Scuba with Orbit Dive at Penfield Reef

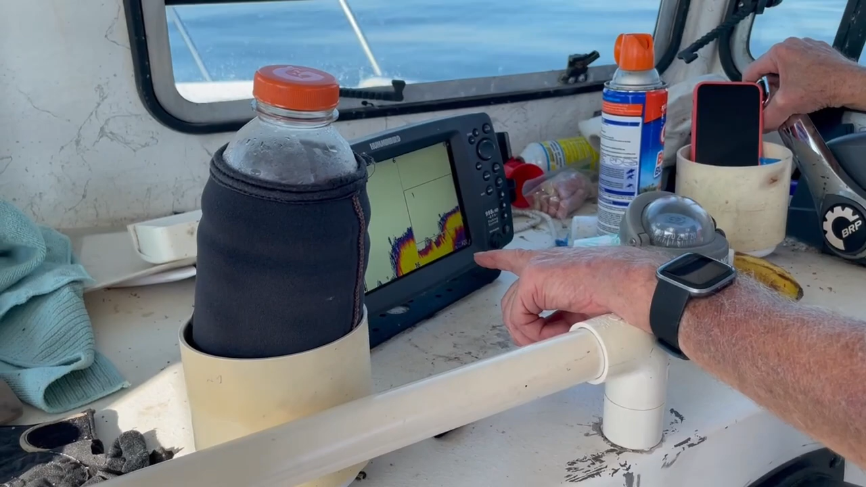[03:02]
A lot of topography here, which is good. Okay, I'm gonna put it in reverse.